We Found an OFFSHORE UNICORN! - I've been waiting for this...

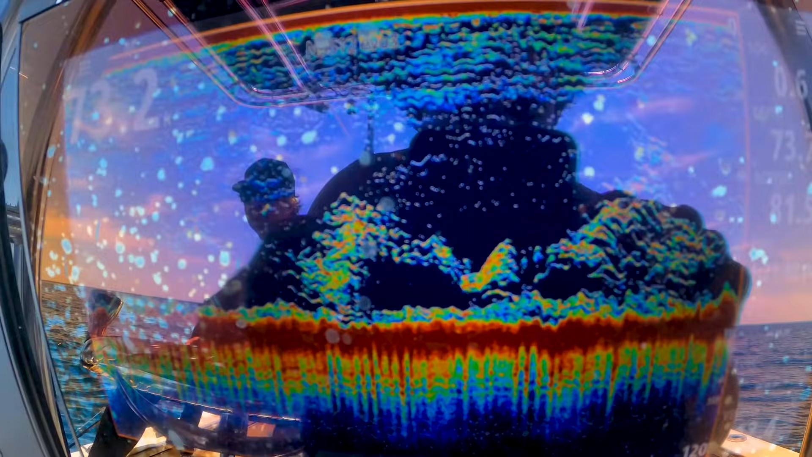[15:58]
That is Sharknado going on down there right now.
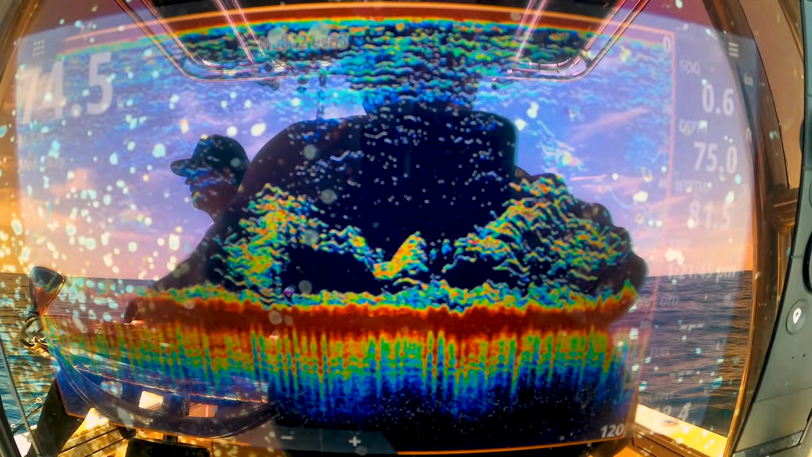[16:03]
A mixture of blue runners and bull sharks. Let's hop in the water.